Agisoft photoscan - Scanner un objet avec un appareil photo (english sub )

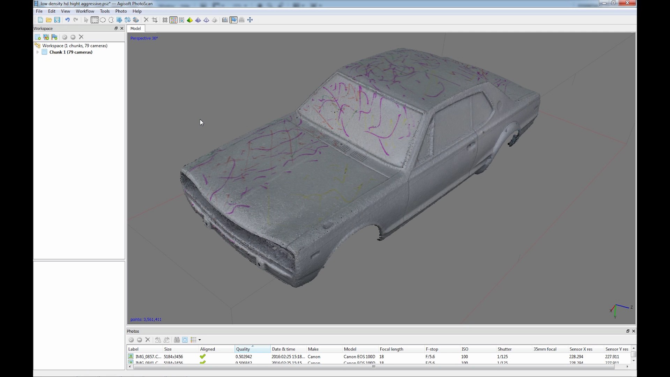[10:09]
voilà notre nuage de points haute densité a été nettoyé maintenant on va passer à l'étape finale qui va être de
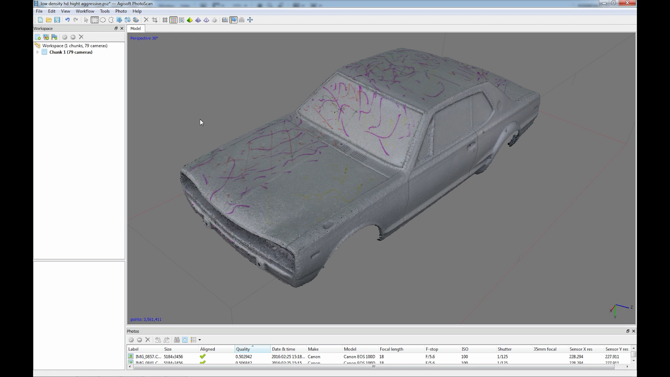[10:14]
créer un maillage donc je vais cliquer sur workflow encore une fois build mesh ici on va sélectionner dense cloud puisque on va demander au logiciel de construire notre maillage par rapport à notre nuage haute densité ici on va choisir le nombre de polygones inclus dans notre modèle donc on va mettre high ici 712 000 donc l'interpolation moi je vais l'enlever si vous
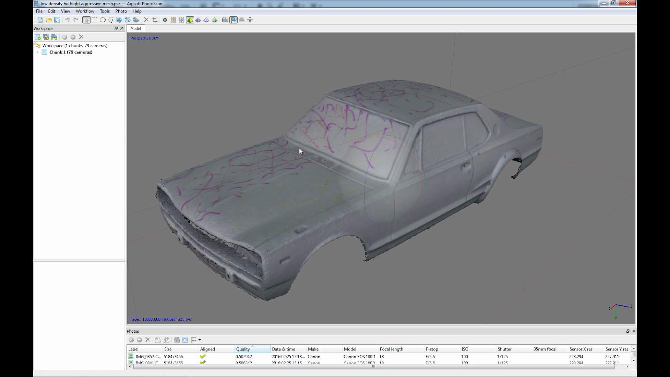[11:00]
de l'afficher avec texture en cliquant ici ou sans texture en cliquant sur la petite pyramide bleu et voilà là on voit que
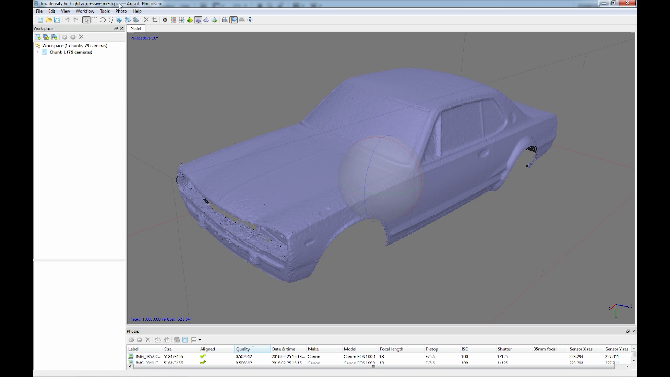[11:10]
notre mèche s'affiche en une seule couleur donc c'est beaucoup plus facile de juger la qualité de donc de ce maillage si vous n'avez pas de texture dessus donc là on voit que
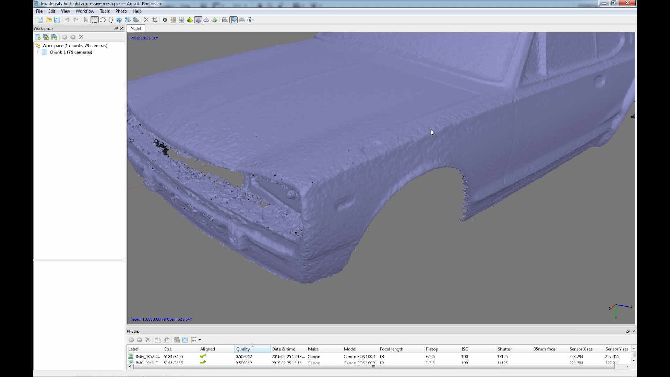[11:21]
c'est un petit peu ondulé à l'avant et ça encore une fois c'est dû à la qualité de mes photos donc ça vous montre encore à quel point il faut vraiment travailler avec une base solide
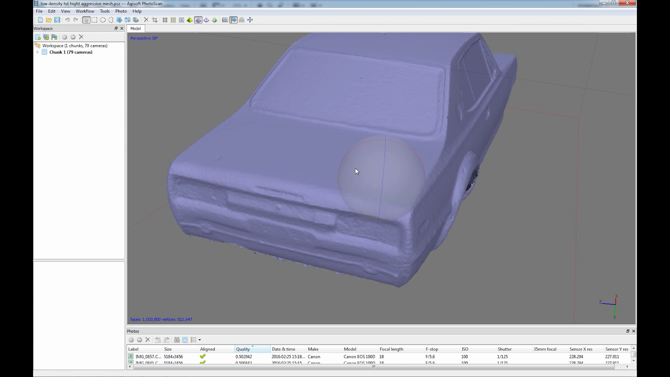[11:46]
prise ce côté là est un peu meilleur et voilà on voit
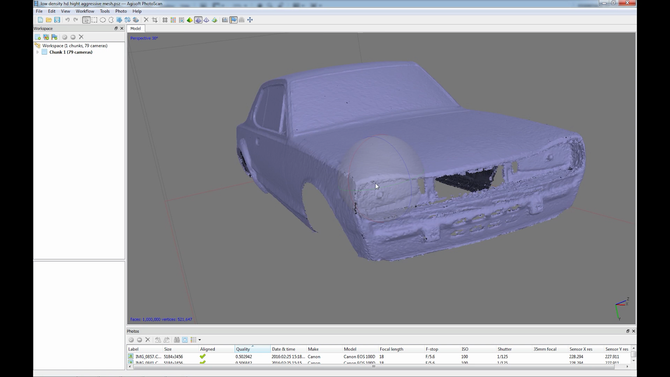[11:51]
qu'on a quand même réussi à obtenir pas mal de détails puisque c'est un modèle au 1 24e donc il ya possibilité de faire des choses comme relativement précises personnellement